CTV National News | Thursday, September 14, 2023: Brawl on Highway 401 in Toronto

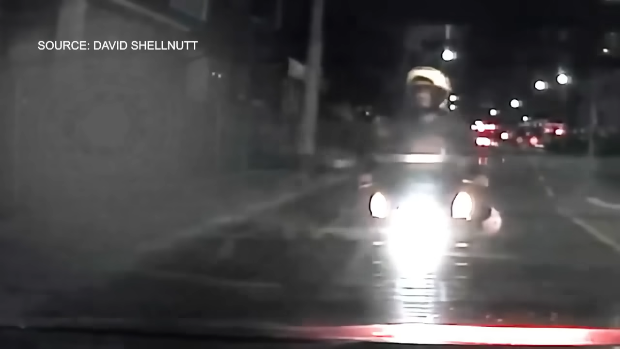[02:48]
In Toronto back in August, this motorcyclist appears to shout obscenities at a cyclist before entering the bike lane,